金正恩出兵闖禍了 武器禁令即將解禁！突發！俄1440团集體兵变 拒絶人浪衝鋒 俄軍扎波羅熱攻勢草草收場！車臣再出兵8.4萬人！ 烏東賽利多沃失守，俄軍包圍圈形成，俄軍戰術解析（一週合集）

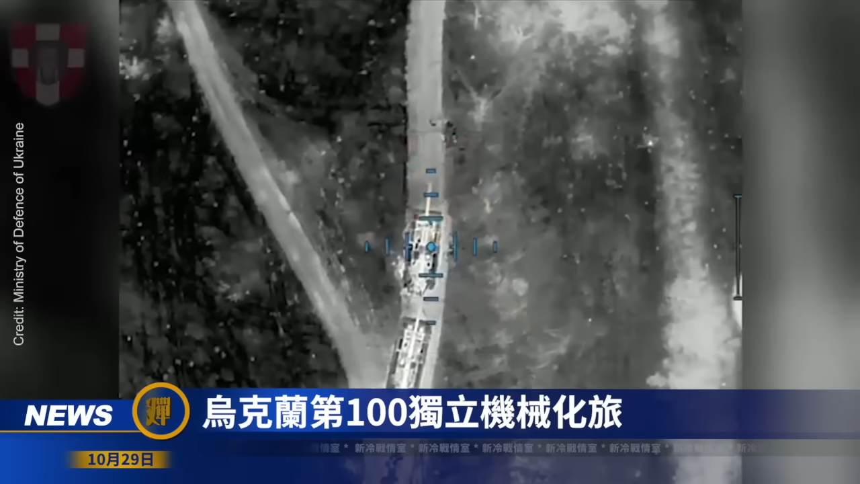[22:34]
乌克兰第100独立机械化旅
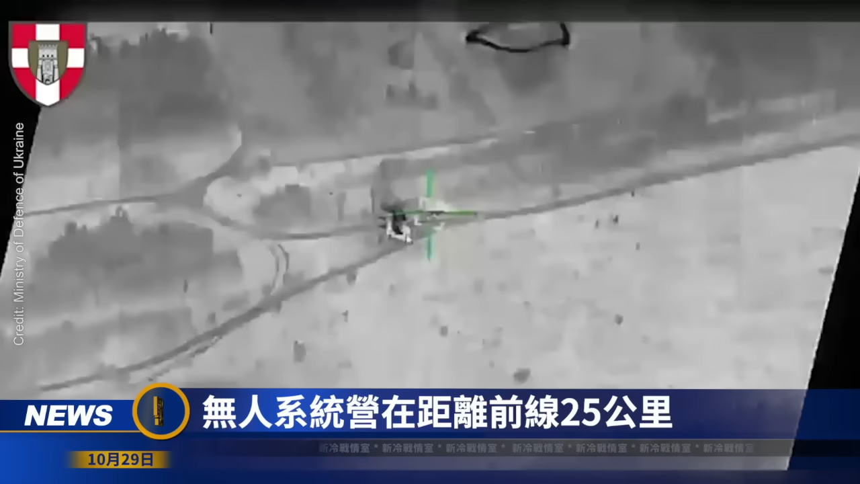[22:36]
无人系统营在距离前线25公里靠近戈尔洛夫卡
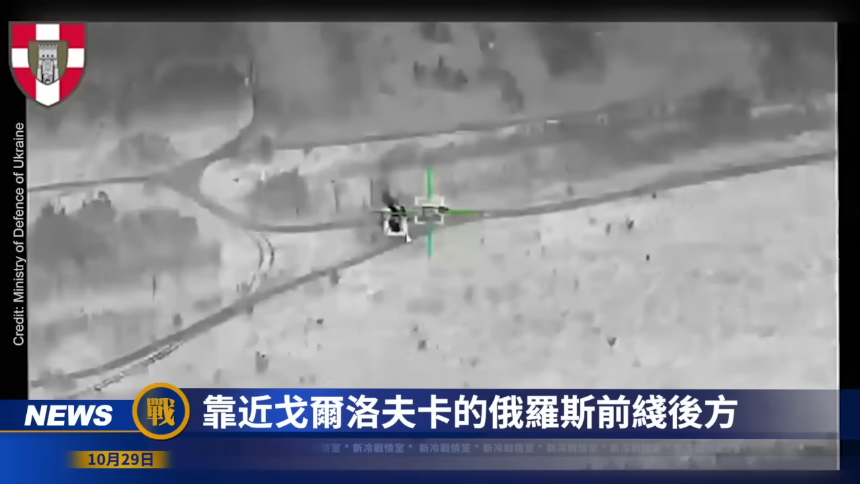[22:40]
的俄罗斯前线后方摧毁了俄罗斯侵略者的两座2S7PION自行火炮此次袭击是由复仇女神无人轰炸机在国家警察纽特旅空中侦察队的协助下完成的
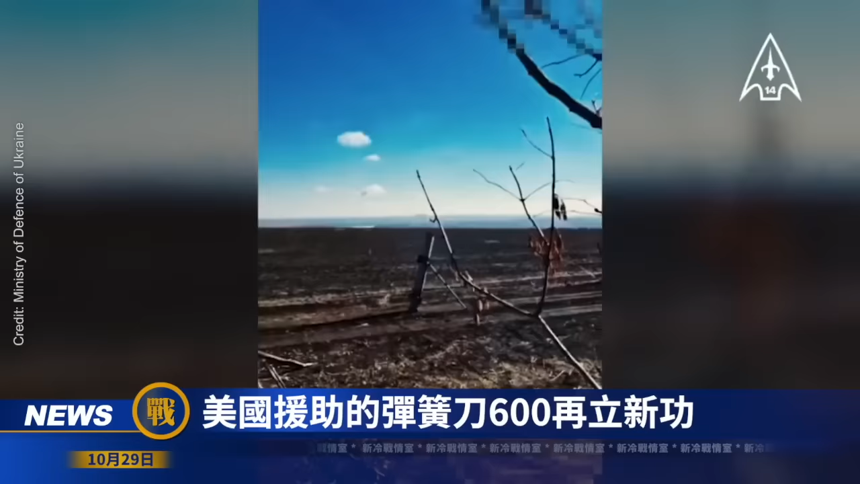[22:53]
美国援助的弹簧刀600载毙新攻两架乌克兰弹簧刀600攻击
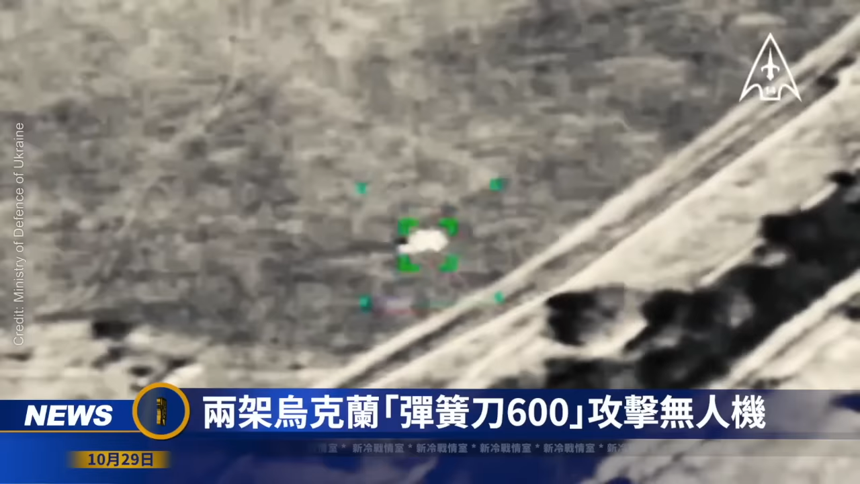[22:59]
无人机袭击并摧毁了顿涅茨克地区的俄军TORM-2防空系统
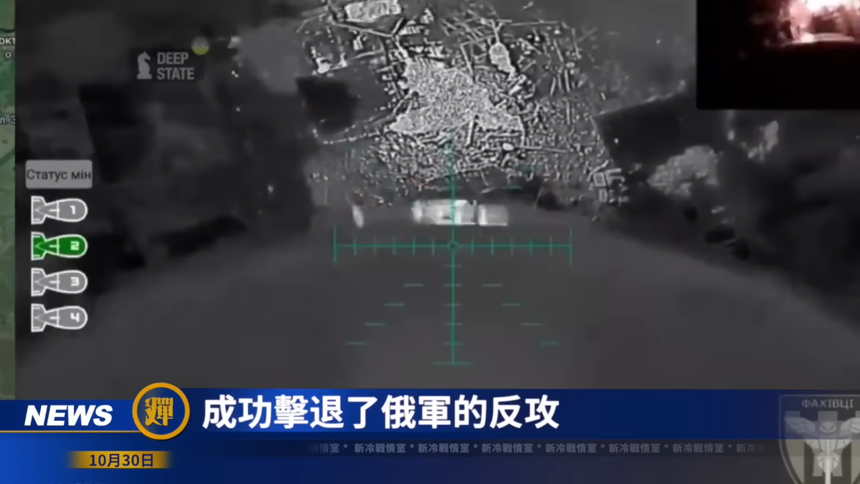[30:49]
视频显示乌克兰的第82旅利用无人机正在清理俄罗斯士兵的长生处乌克兰的无人机精准地飞越战区将爆炸物送到俄方士兵的头顶大幅提
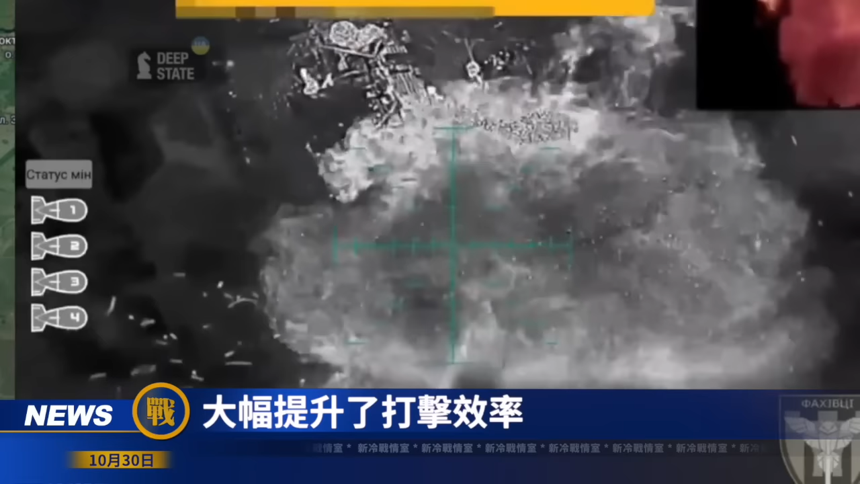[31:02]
升了打击效率还有消息指出10月29日乌克兰一架无人机飞行数百公里
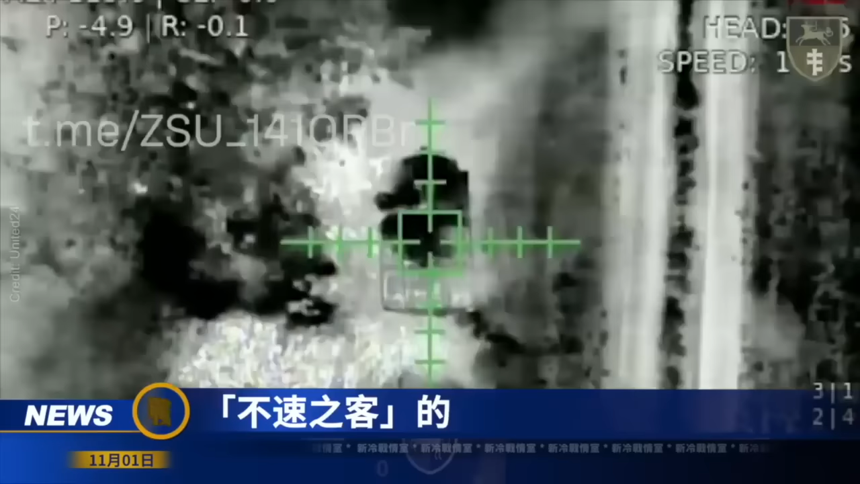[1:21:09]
看看这毫沟里满地的子弹都是准备迎接俄罗斯侵略军不速之客的吸血鬼无人机让占领者的万圣节之夜变得更加恐怖